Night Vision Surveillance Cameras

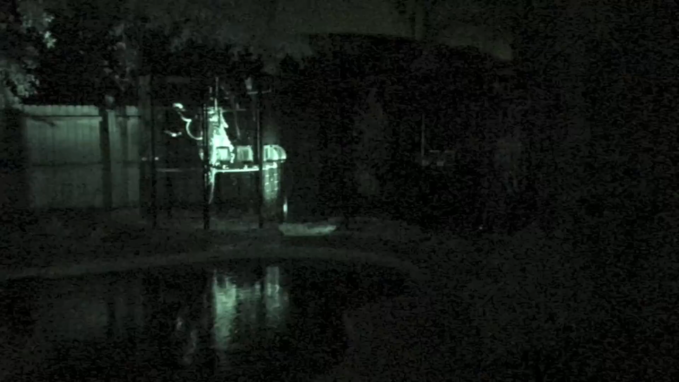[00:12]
So, to make sure that they're safe I've thrown some infrared illuminated LEDs on them. At night it looks absolutely pitch black. You're looking through a night vision compatible video camera to be able to show you what it looks like to an intruder. Well, or to myself I should say. To an intruder it looks like this. You can't see anything. To me on my video screen I see this. It's one of the great powers of night vision.
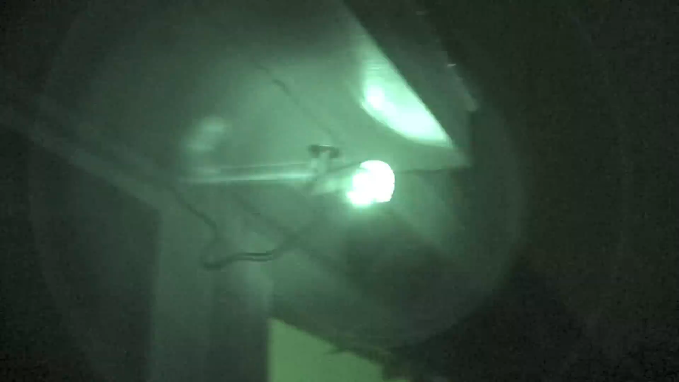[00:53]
I've got these cameras all around my house.
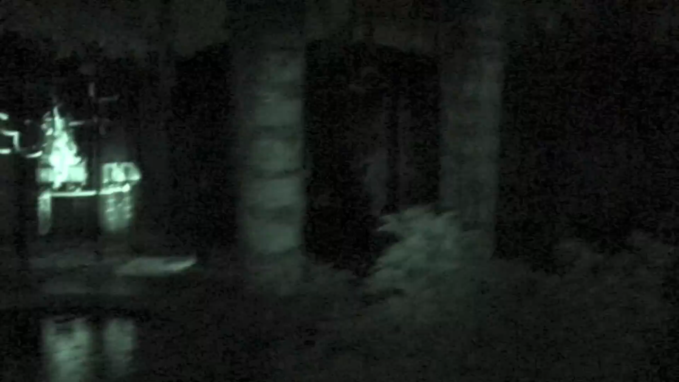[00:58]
In key spots like right here.
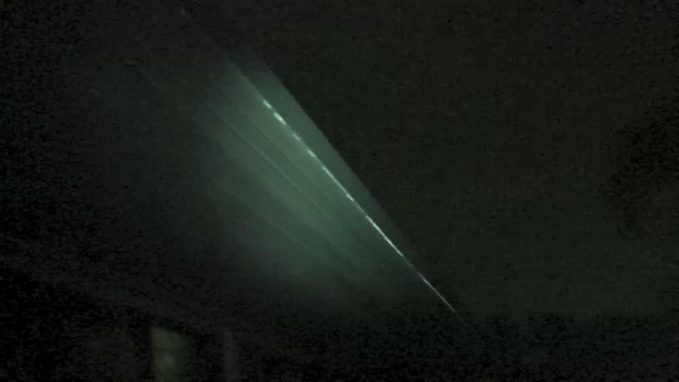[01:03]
Again over there. And then on this other side. Right there.
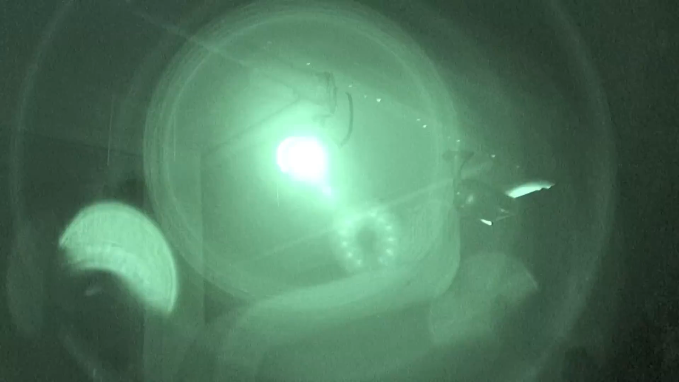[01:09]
This shows anybody that's trying to come into my backyard. To potentially steal. Any of my birds. Now for anybody that wants to try to steal my birds. You better bring an arsenal. Because what you see here.
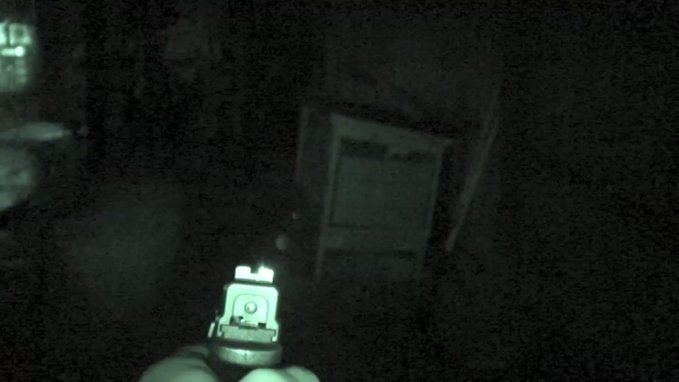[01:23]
Is Trijicon illuminated. Sights for my pistol. Alright. But the point of this whole thing is you can see here as I kind of walk the property.
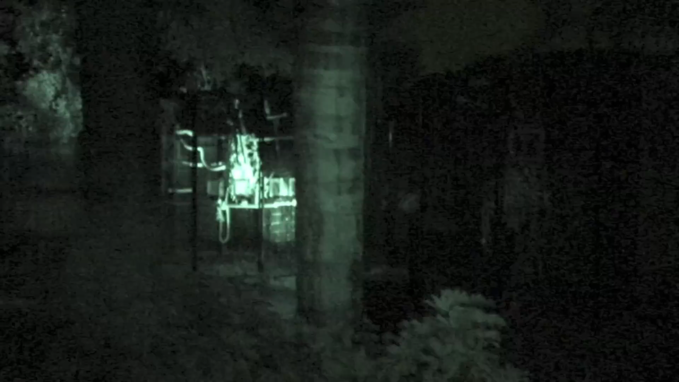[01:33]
How amazing you can see those aviaries. Through surveillance video footage or night vision optics. When everybody else is essentially in pitch black. So let me show you what it looks like. When I actually unplug those infrared lights. So there they are unplugged. Check it out. This is what night vision would see.